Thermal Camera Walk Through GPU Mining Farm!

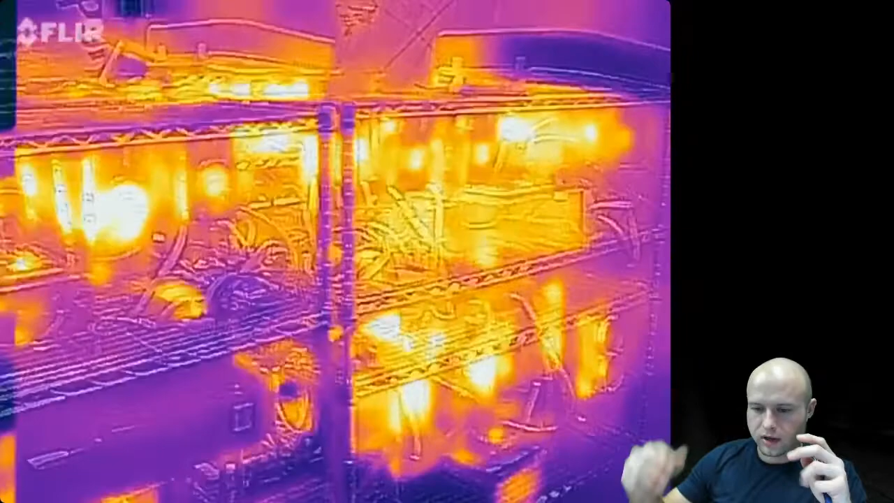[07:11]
Here's me lifting up, trying to get a wide shot of everything. And so, yeah, that's – so you can see the door, how much cooler the bay door is, and all that heat trapped up there.
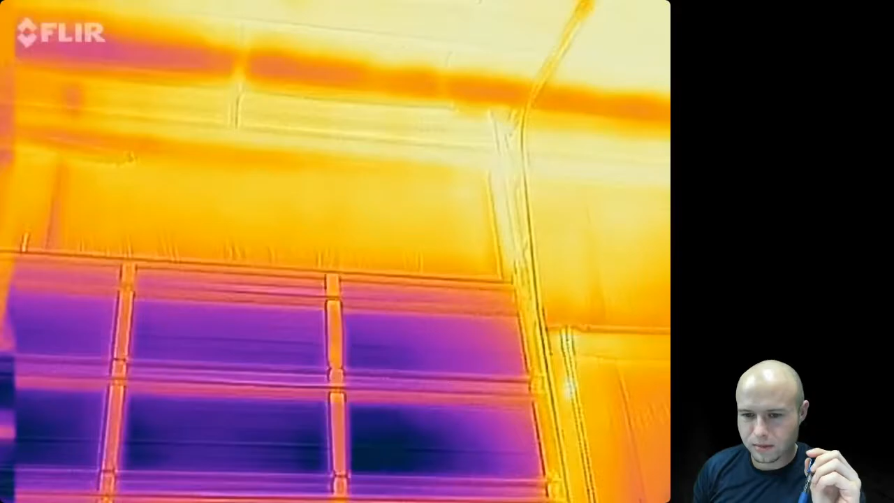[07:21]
So that's what we're trying to get rid of.
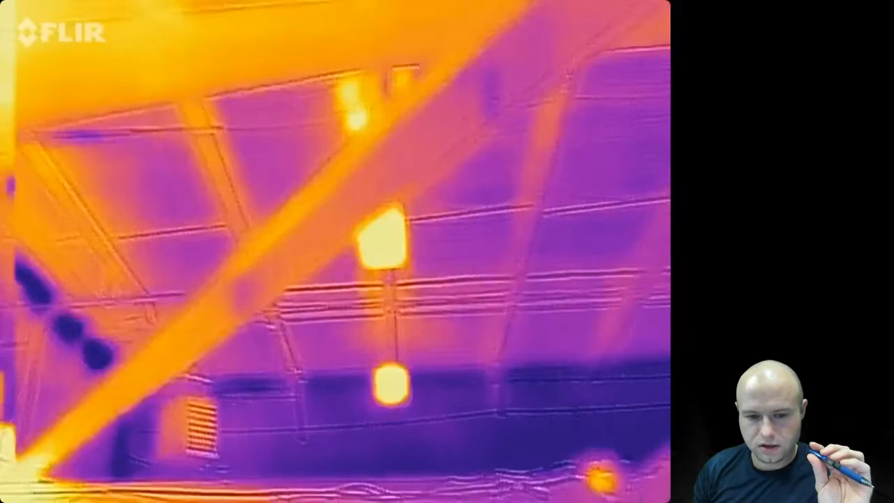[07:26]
We've got a new 12-inch exhaust fan that just blows all the time when the temperature gets too high. It's cool right now, so we turned it off.
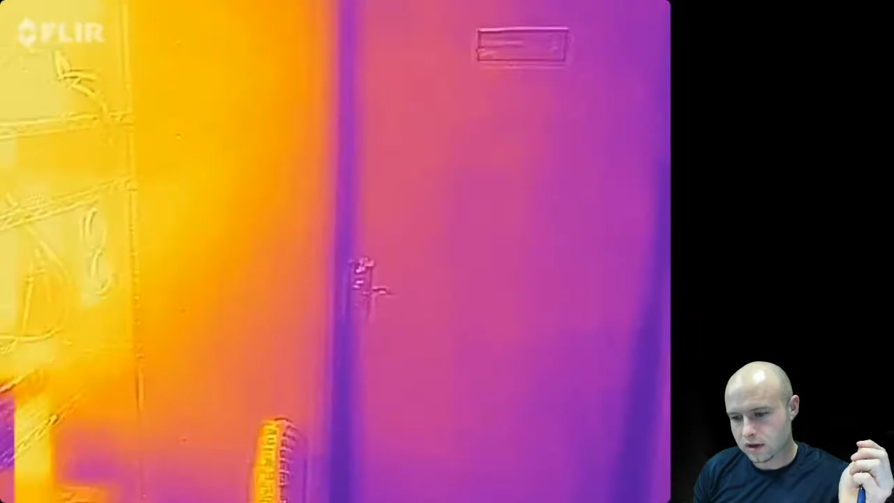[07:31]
I'm actually a little cold in my office. I'm trying to pump the heat up here. 1080 Ti rig again.
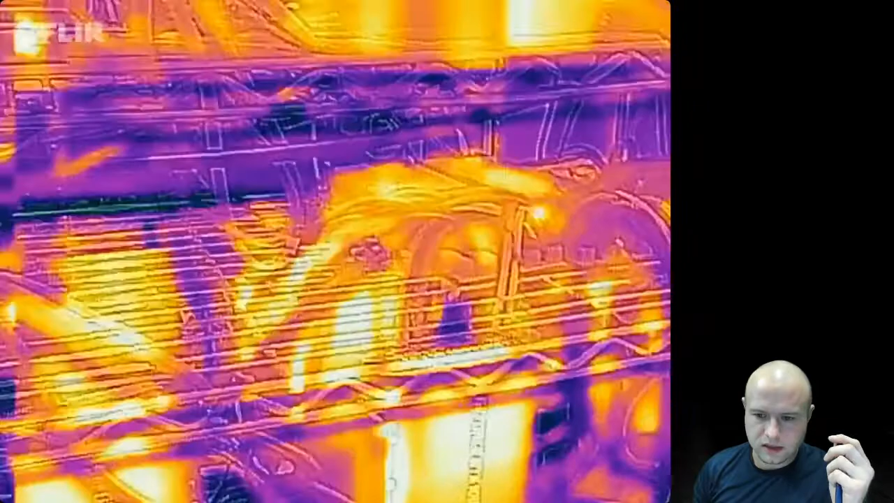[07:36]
You can see the HP DPS 1200 power supplies there, and that's it.
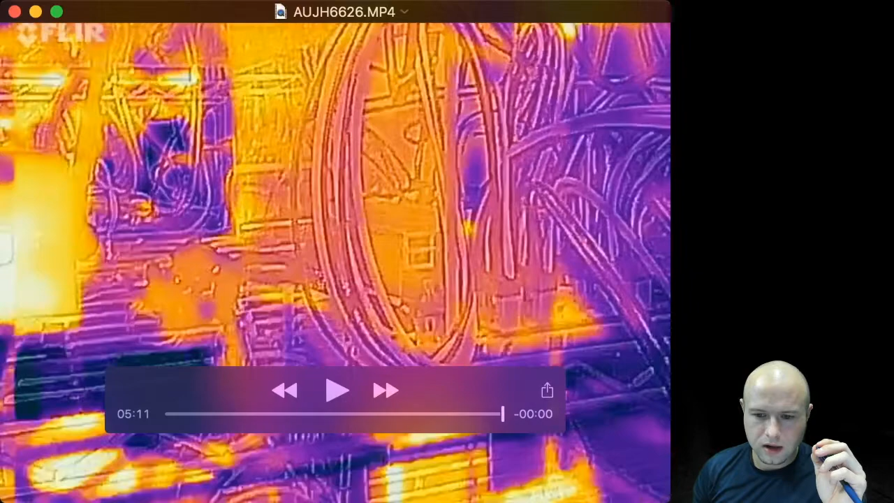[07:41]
So, again, super-duper cool. You know, I plan to do a little tips, tricks, and tools of the trade for having a mining farm.
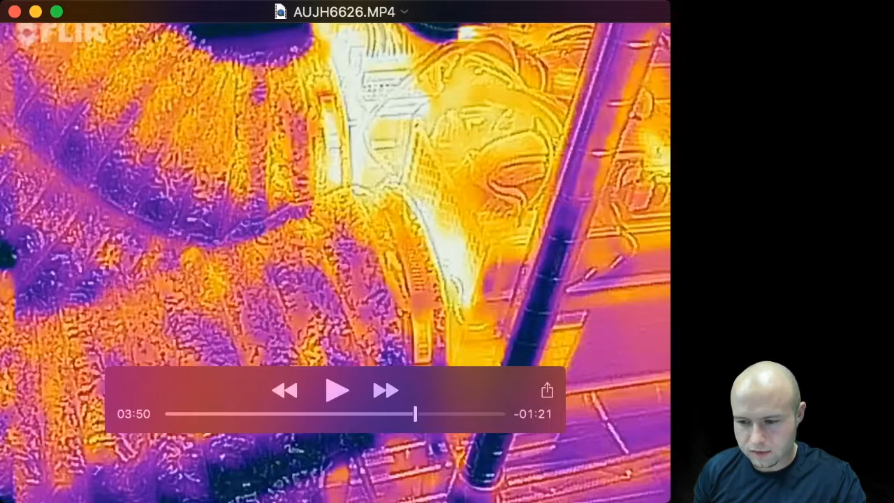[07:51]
You know, things like this. You know, that little dongle to plug into your phone was expensive. I originally got it to look for cool and hot spots in my home to insulate my home better,
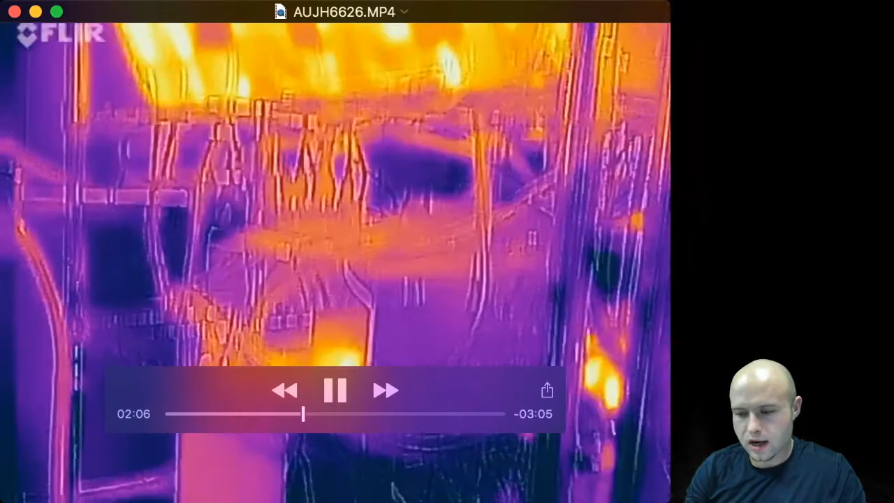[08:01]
but I found it has a tremendous use here in the mining farm.
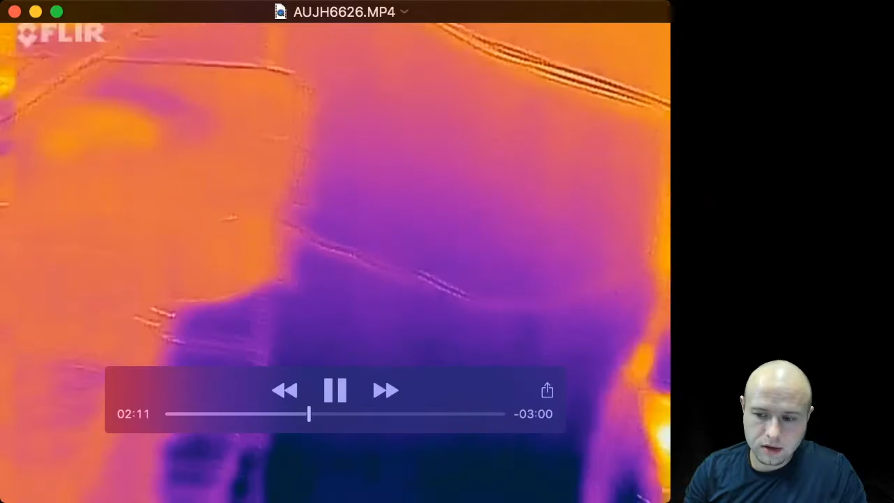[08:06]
You can find where your hot spots are. You can use it to look at different cards.
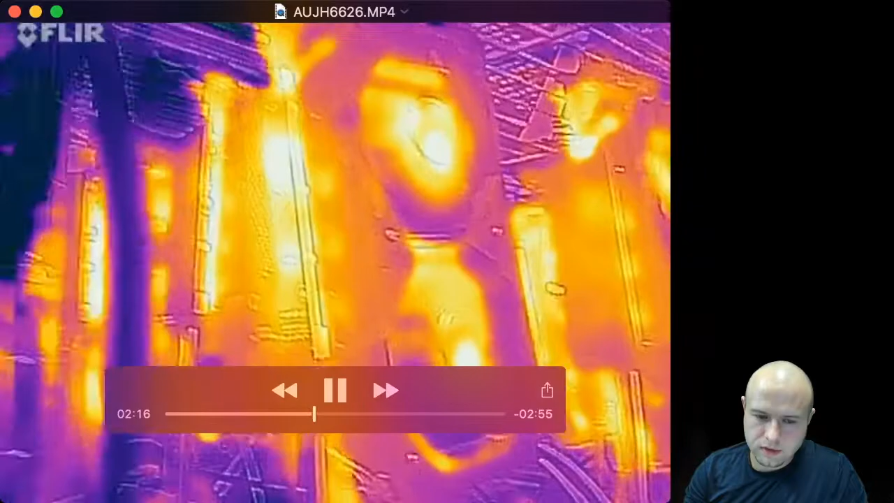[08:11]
Let's say if you've got one card on a rig in SMOS,
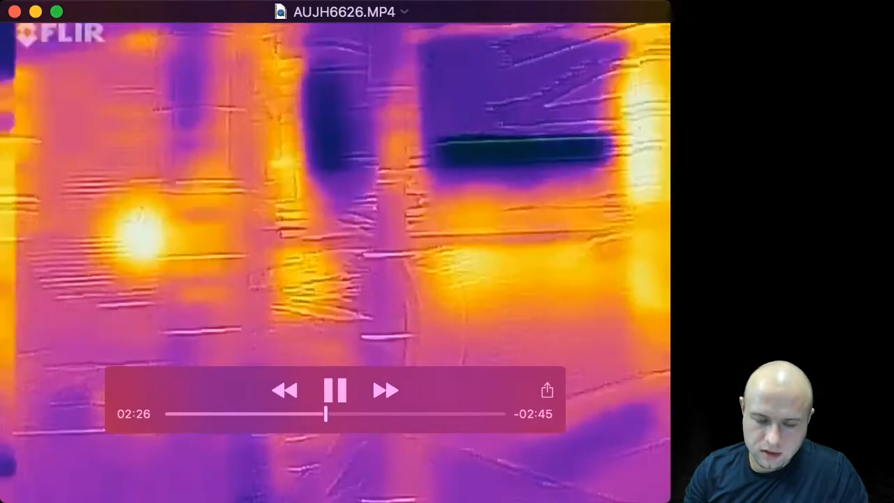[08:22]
It's not easy to figure out unless you memorize or write down what the clock speeds are. Then you can figure it out. Hive OS is much better for that, but in simple mining, you've got to just kind of figure it out.
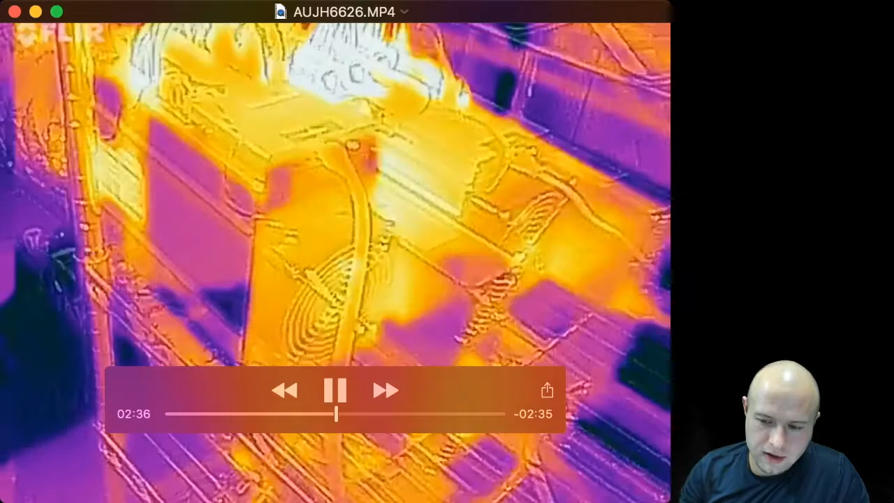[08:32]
And so I find that's a great way, also using a laser thermometer, to find out which one's running hot so you can address it.
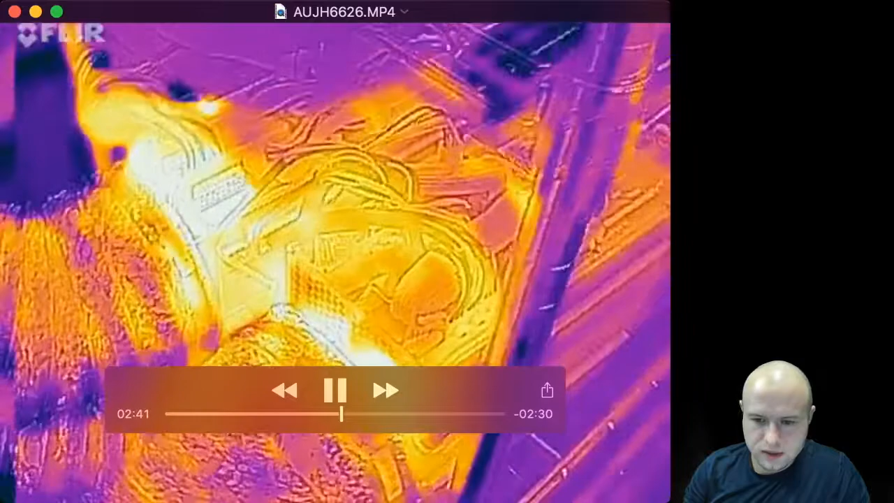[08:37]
And then also the ASICs, because they put out so much heat.
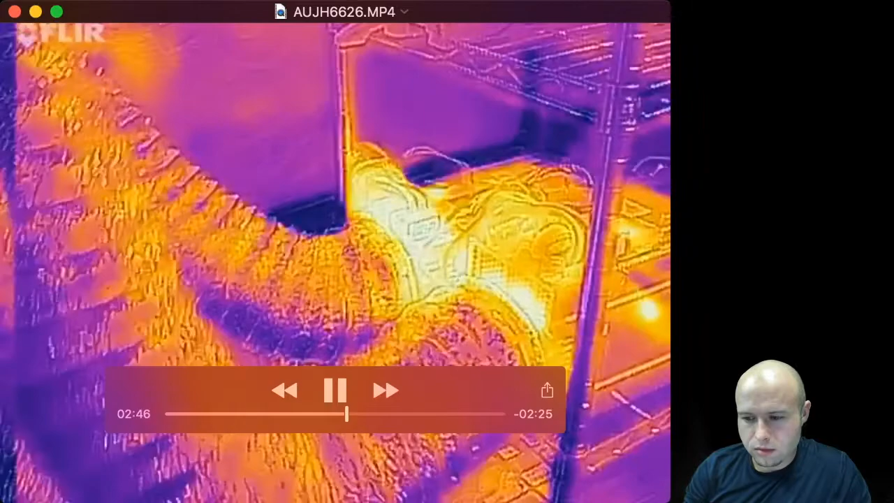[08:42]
If you've got more than one of those things, you've really got to have some kind of secondary solution to get rid of that heat, because it is a real pain.
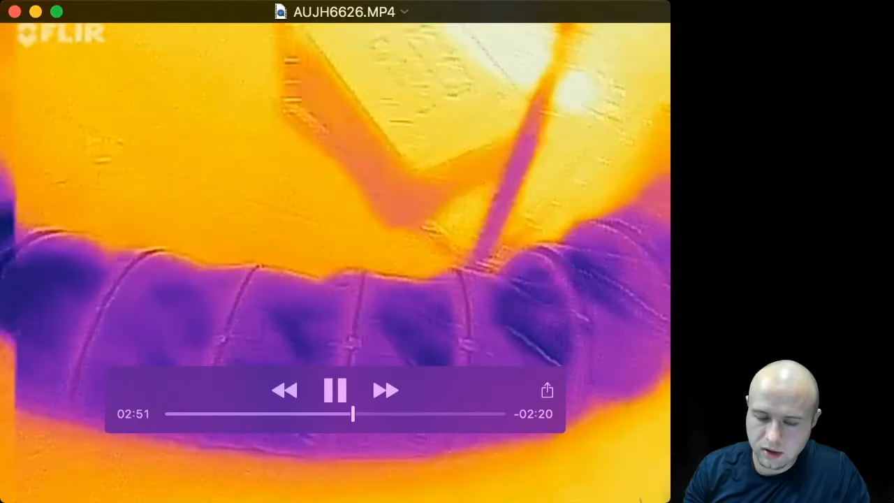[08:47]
But I just thought that part was so cool with it cooling off the floor right there.
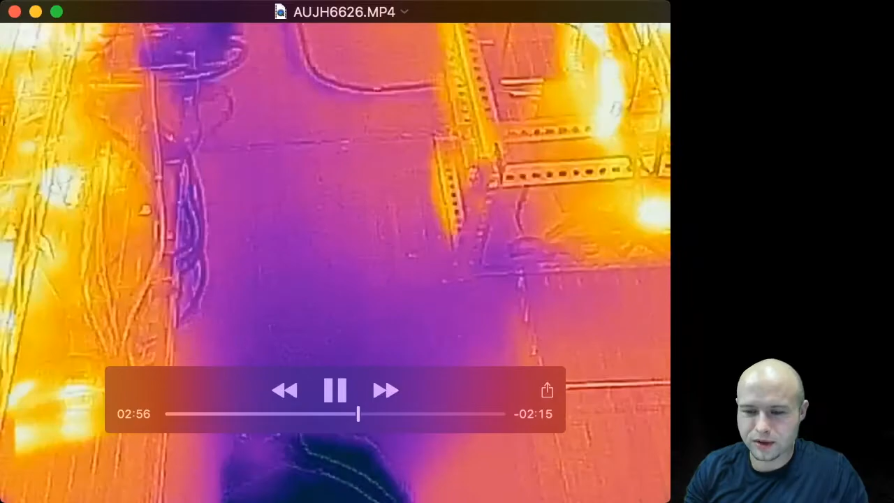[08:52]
And then maybe that gives us an idea to tee off
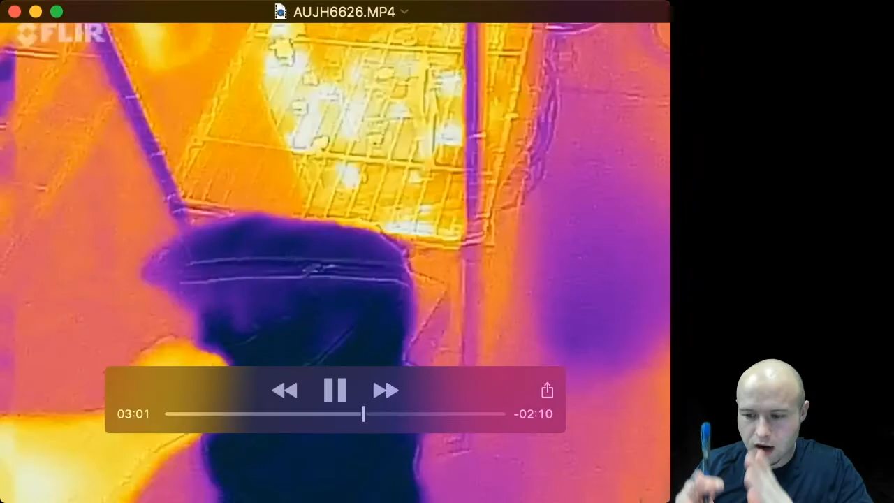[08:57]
that hose and to put it in a couple different areas or maybe feed it directly into rigs, something like that.
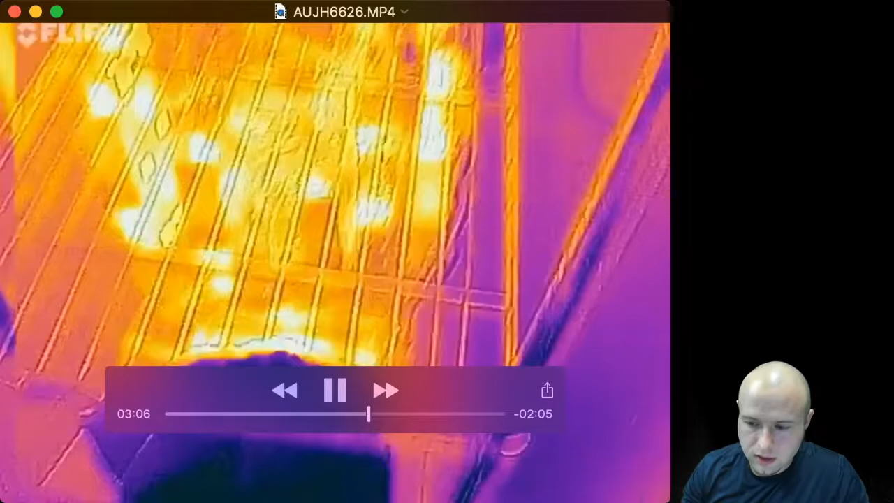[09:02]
And so a tool like this is super duper handy,
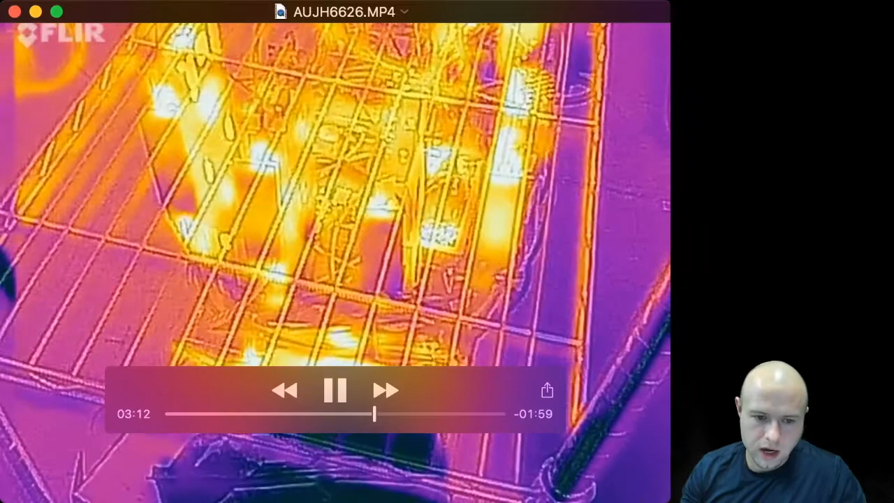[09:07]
especially in a situation like this where I'm generating a lot of heat and I've got to get rid of a lot of heat.